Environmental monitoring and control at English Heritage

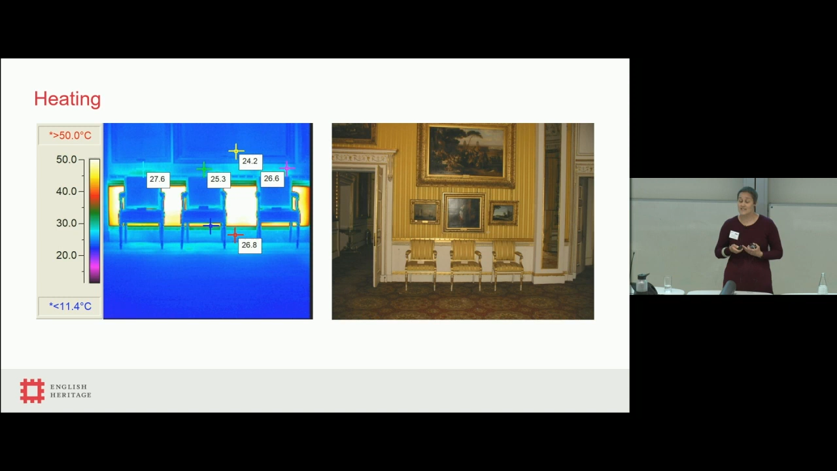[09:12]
So, you'd touch the wall, and it would be red hot. And so, this was something we wanted to tackle when we took on Apsley House, but has something that has, has to be said, still a work in progress some years later. As part of that, we looked at installing underfloor heating.